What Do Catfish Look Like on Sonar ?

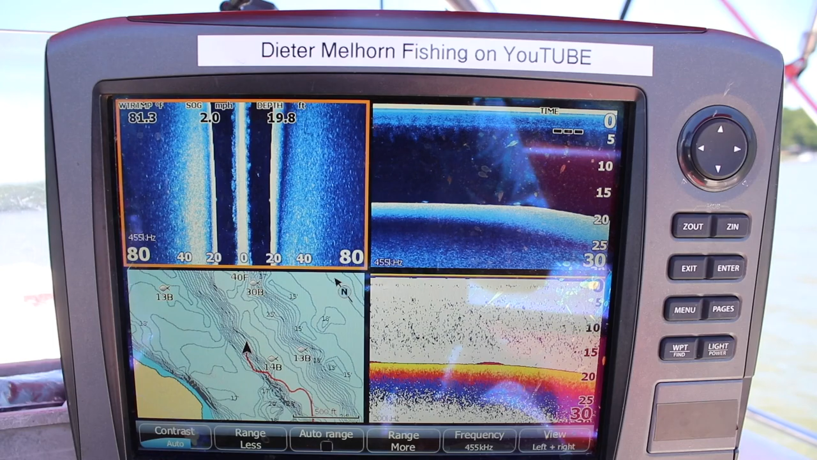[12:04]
On screen: depth 19.8 ft, speed 2.0 mph
Give it a little more gas. I'm going to get back over to this side. See what's over here. I'm going to drop right into the channel. Go running right up through here. Picking up the boat speed just a little bit. I try to get a little bit slower than this normally, but a little bit faster here.
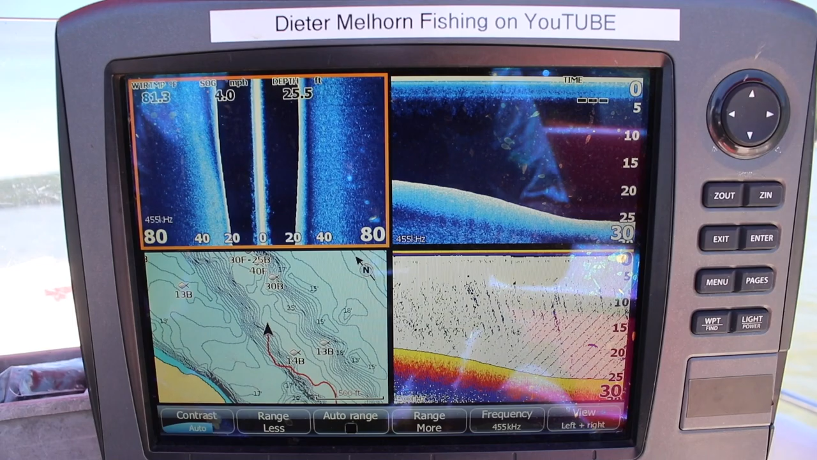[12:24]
On screen: speed 4.0 mph
That's a good fish. That right there is a good, good fish. That there's what you want to see. Big, big dark spot right there.
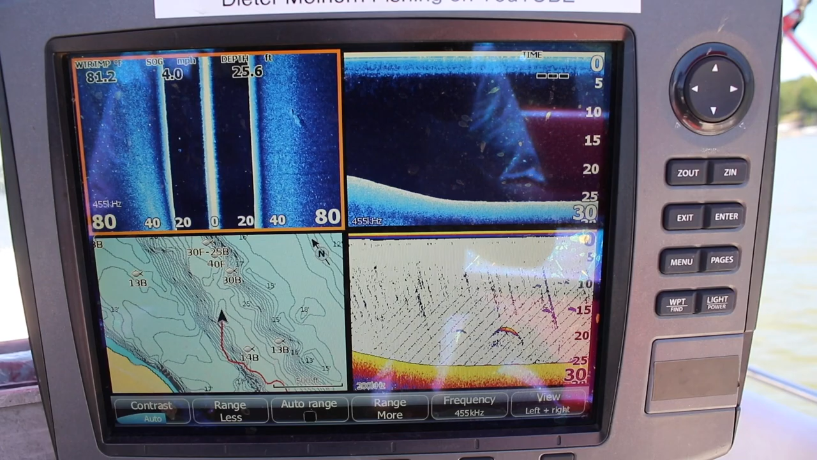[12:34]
On screen: depth 25.6 ft, speed 4.0 mph
That's a good fish. You're going to want to fish for that one. You're going to want to fish. There's something around some fish right there. Some small suspended stuff in there. That's a good fish. That's a good signature. Now, with that said, it's suspended. You're either going to have to put lines down under a barber down line. There's another one there within four or five feet of the bottom. Or it could be an inactive fish. A lot of times when fish suspend,
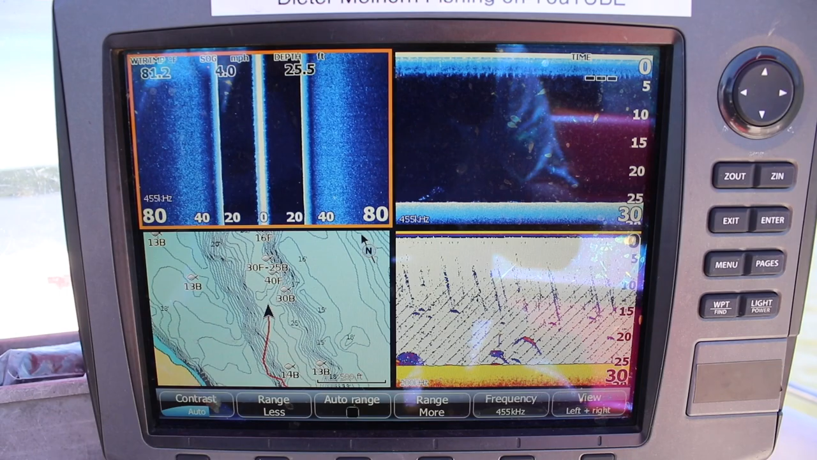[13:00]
On screen: depth 25.5 ft, speed 4.0 mph
they're not feeding actively and we've, trust me, we've tried it now.
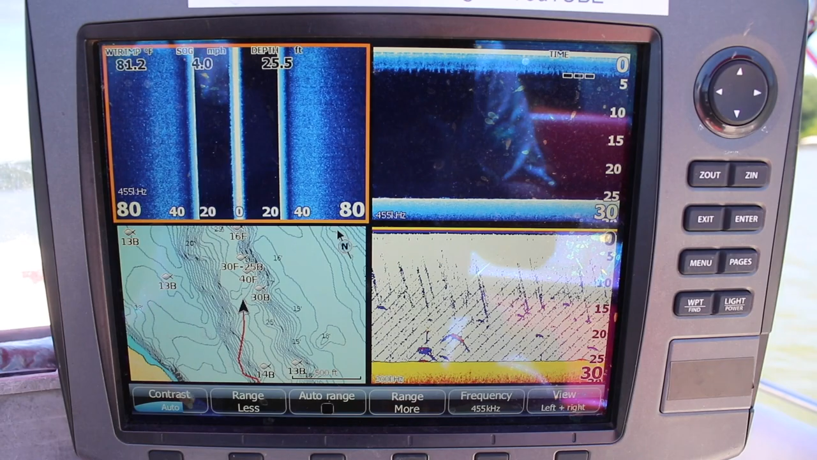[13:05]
On screen: depth 25.5 ft, water 81.2°F, speed 4.0 mph
The other thing is, those are good signatures, good fish.
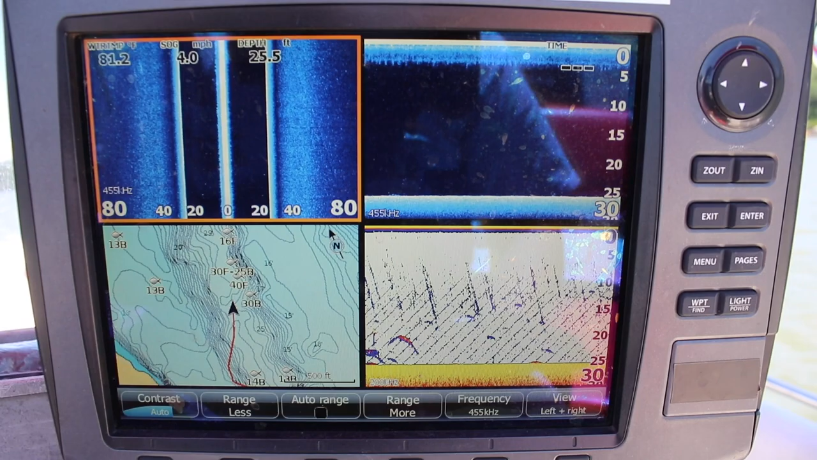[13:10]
On screen: depth 25.5 ft, speed 4.0 mph
It could also be that those are carp. I don't think these are. There's a little different fatter look to a carp. At least what we believe to be carp because we've never been able to catch them. And usually you don't see them this time of the year. There's another one right there on the bottom. We're going to run right over here. Some of these marks are and see if there's anything on there.
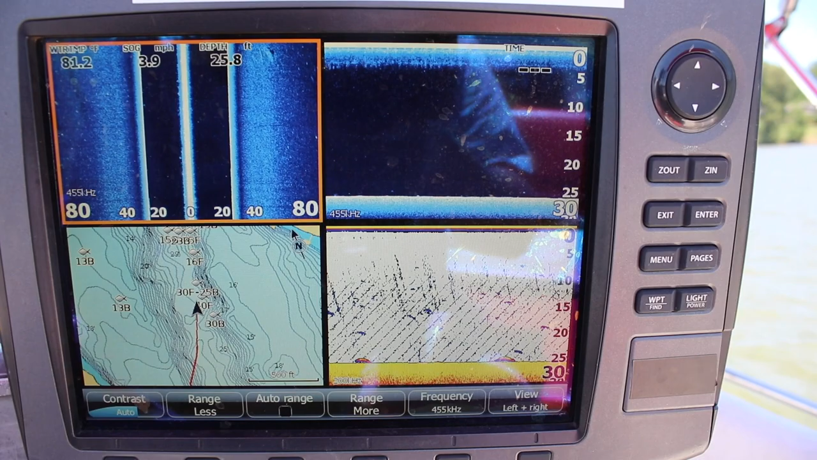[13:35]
On screen: depth 25.8 ft, speed 3.9 mph
There's another one. See it right there. Not a monster. Another one there. Those are some, you know, 8, 10, 12 pound fish. Fun fishing, good fish, but nothing to go crazy about.
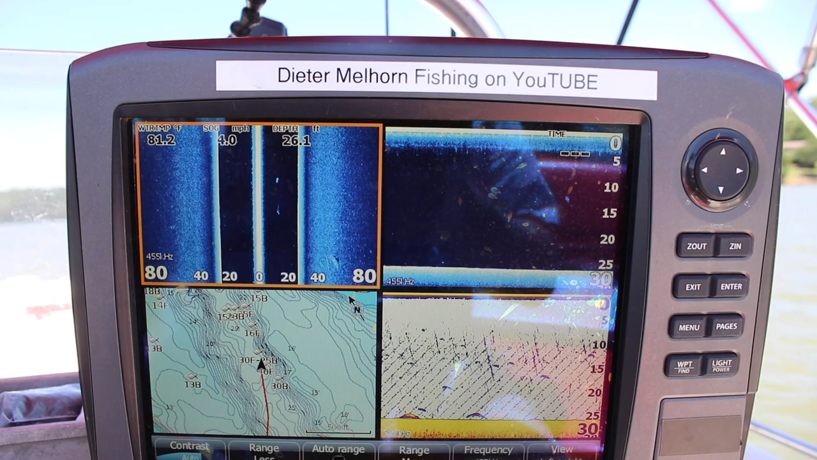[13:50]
On screen: depth 26.1 ft, speed 4.0 mph
What I like to see personally is a lot of this and a few big ones around. A lot of this, then no fish and then boom, boom, some big ones. That's usually a good sign.
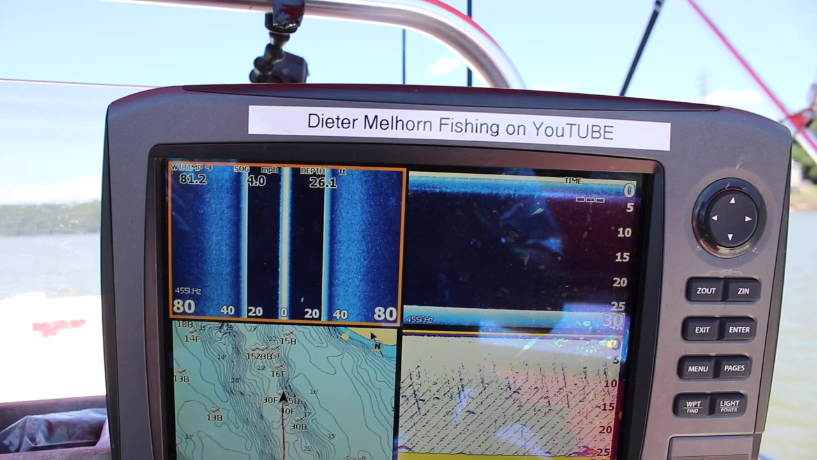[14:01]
On screen: depth 26.1 ft, water 81.2°F, speed 4.0 mph
I like seeing them up a little bit. Another good fish there.
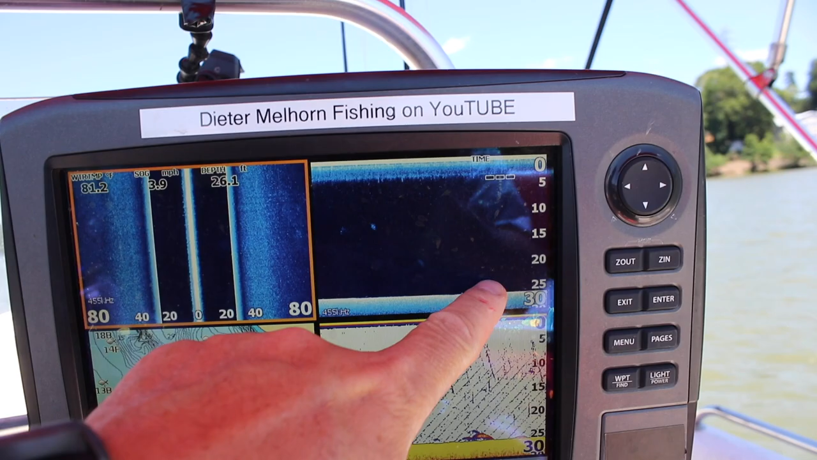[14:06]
On screen: depth 26.1 ft, water 81.2°F, speed 3.9 mph
You can see it there on the down scan up off the bottom. It's one of the good things about the down scan.
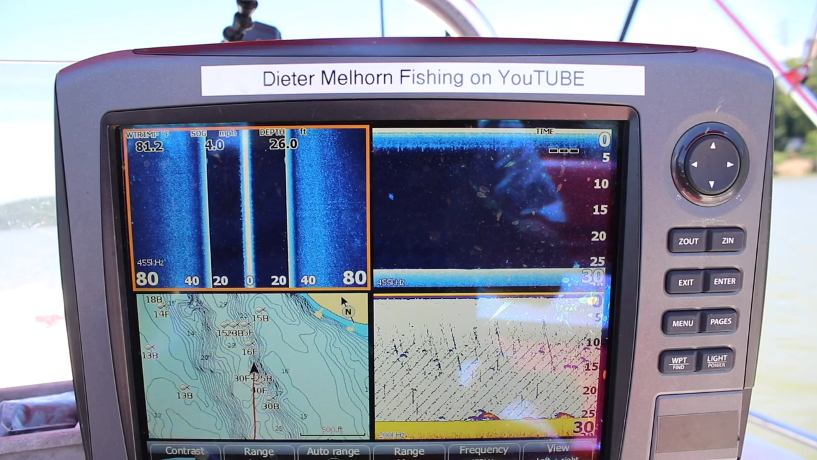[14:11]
On screen: depth 26.0 ft, water 81.2°F, speed 4.0 mph
It does a great job of clearing stuff off the bottom so you can tell where it is. Like this here is attached to the bottom. You can see that. Probably a piece of debris or something there.
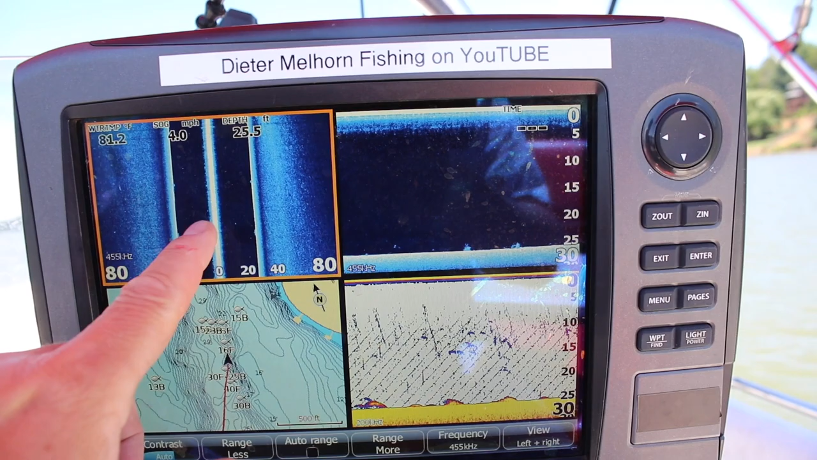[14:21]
On screen: depth 25.5 ft, water 81.2°F, speed 4.0 mph
I'm not seeing anything over here. Sometimes some of this stuff mushed onto the bottom. Doesn't show up real well. You can see it there. That bang sound is my key or my ring. Beep on the steering wheel.
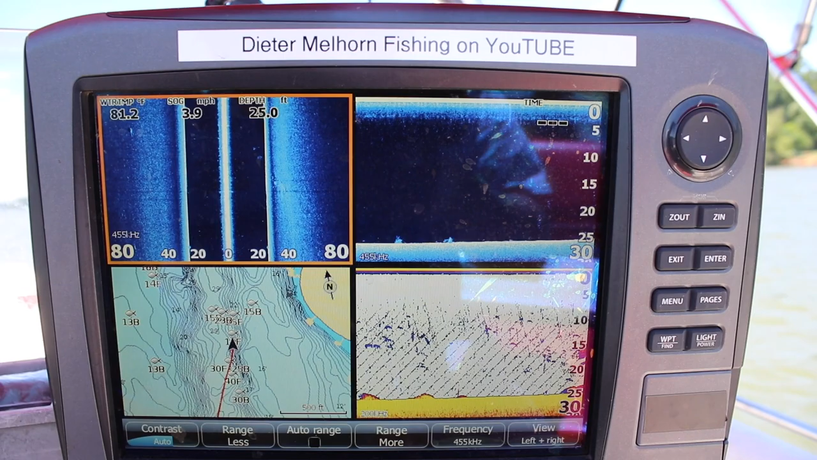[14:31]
On screen: depth 25.0 ft, water 81.2°F, speed 3.9 mph
There we go. Up onto a little ledge here. Boom stuff there. Most likely crappie right there stacked up on top of each other. You can see them there.
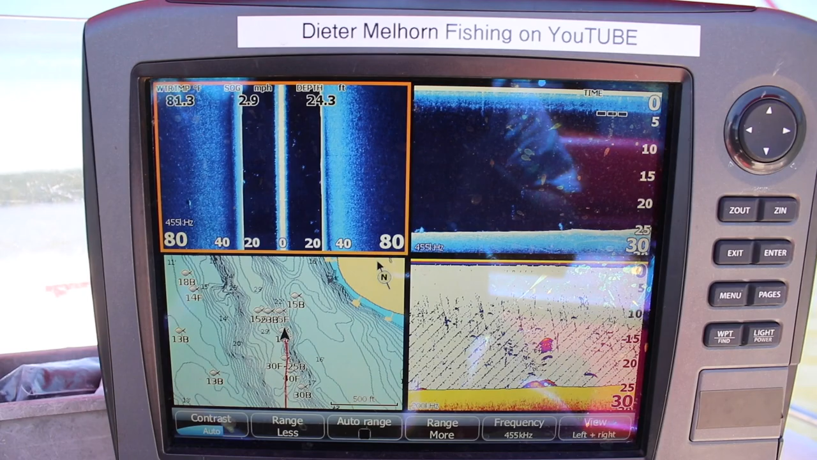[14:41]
On screen: depth 24.3 ft, speed 2.9 mph
A little smaller signature. Yeah, you can see this stuff is kind of scattered.
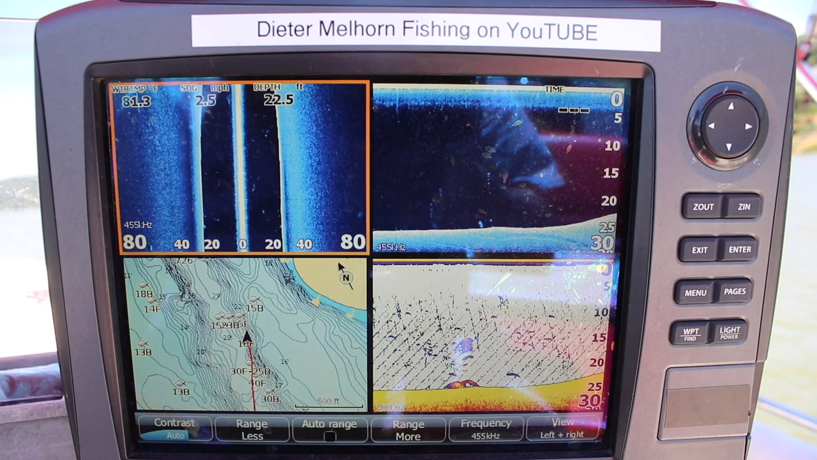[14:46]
On screen: depth 22.5 ft, water 81.3°F, speed 2.5 mph
There's no good concentration of stuff. You know,
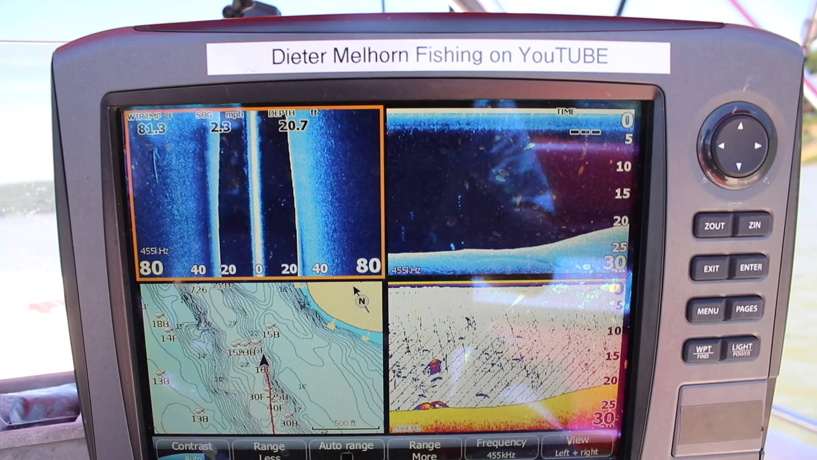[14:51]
On screen: depth 20.7 ft, water 81.3°F
you could probably go back to some of these places that had a bunch of fish and maybe anchor on it. But this is one of the reasons I like dragging, trolling, drifting for baits.
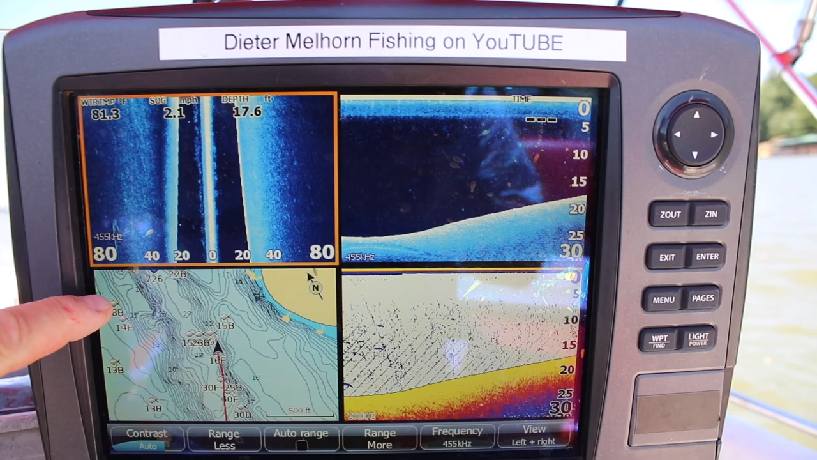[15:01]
On screen: depth 17.6 ft, speed 2.1 mph
Now the way it would work here is I've got a northwest wind which you can see the indicator here. So my wind is going to carry me this way.